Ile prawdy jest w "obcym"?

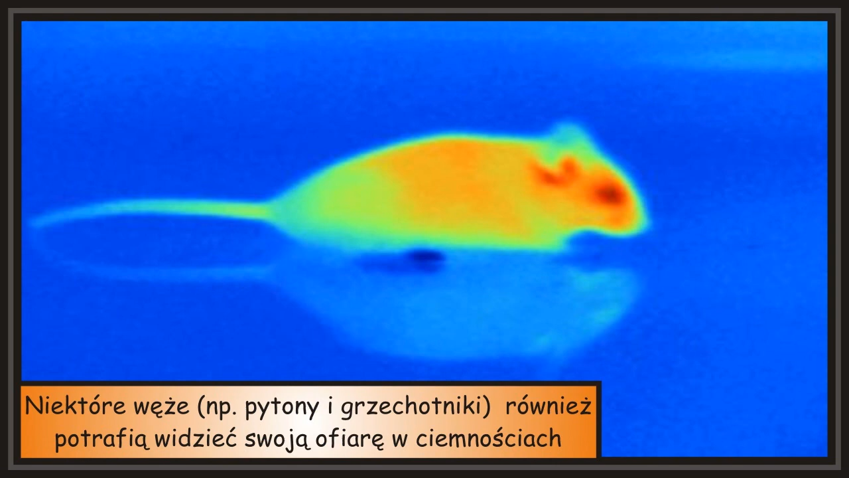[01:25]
pytony i grzechotniki, również potrafią widzieć swoją ofiarę w ciemnościach.
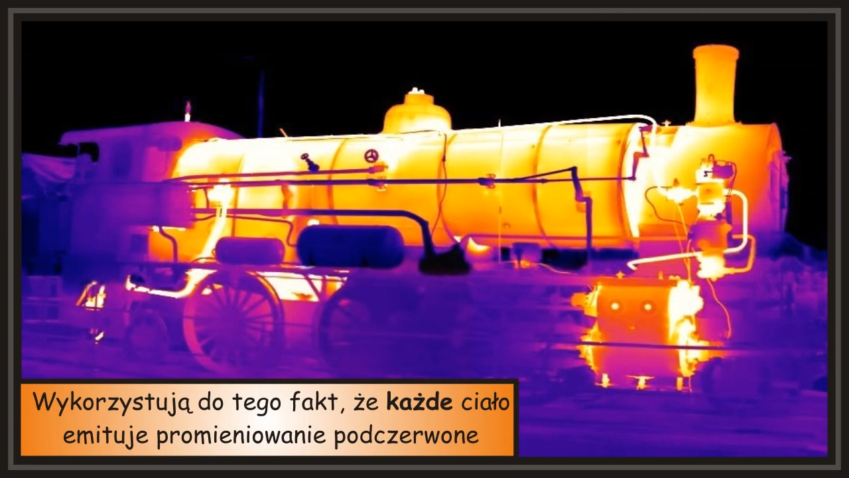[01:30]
Wykorzystują do tego fakt, że każde ciało emituje promieniowanie podczerwone.